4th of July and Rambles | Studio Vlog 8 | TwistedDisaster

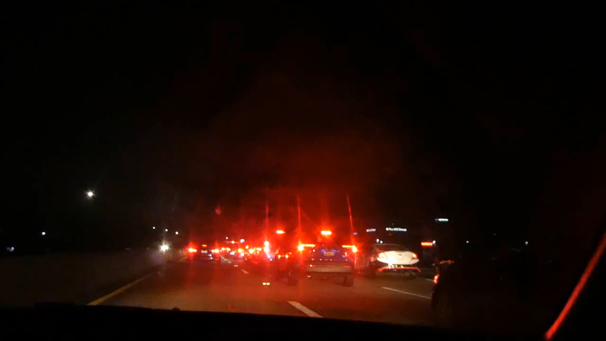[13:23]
so to everyone who wants to come to California stay the f*** out this is uh the traffic at 12.17pm at midnight on a Friday mhm 12.17pm and we are in dead stop traffic dead stop mhm mhm let me just check my f***ing map real quick and see why did I hate to be that guy but did someone die it's slowly moving so it's not a dead stop it is slowly moving on that side well as